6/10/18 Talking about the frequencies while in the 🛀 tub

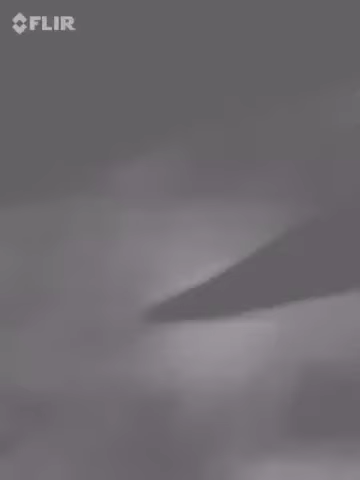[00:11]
my filling right there so right there is 240
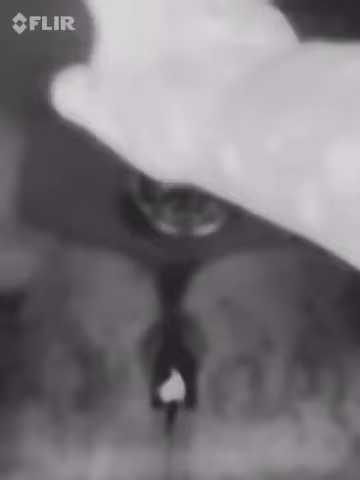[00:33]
here is apartment 142 and you can tell the frequencies are coming from there
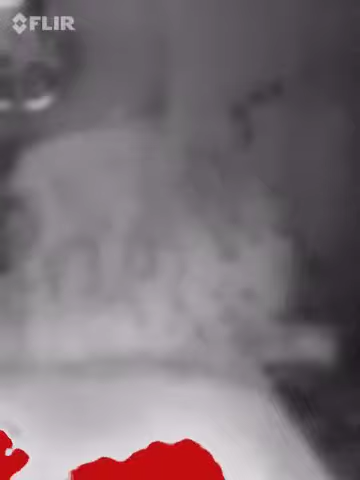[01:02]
I don't know what that is maybe it could be water yeah I guess it is